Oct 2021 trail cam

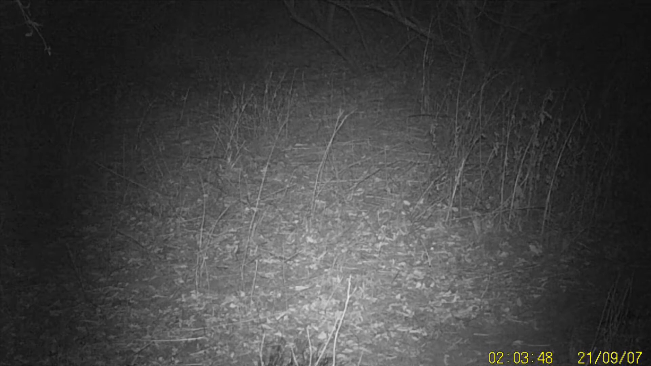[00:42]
Little bunny. Amazing the sounds. Places like this has a non-stop noise to it. Back again. Well, a different one.
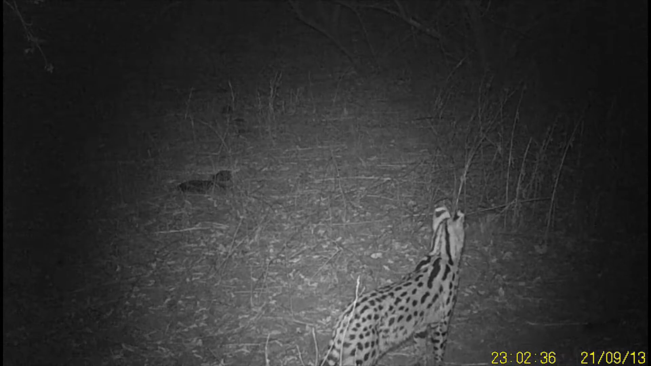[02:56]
Oh, and there's a cat. It was a serval cat. Very exciting.
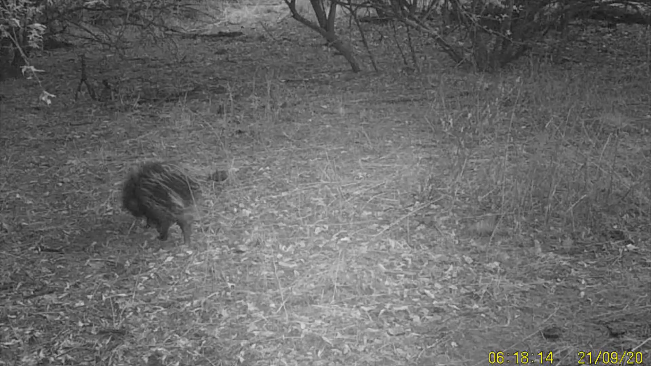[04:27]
I think I've got honey badger before, but yeah, nice to see.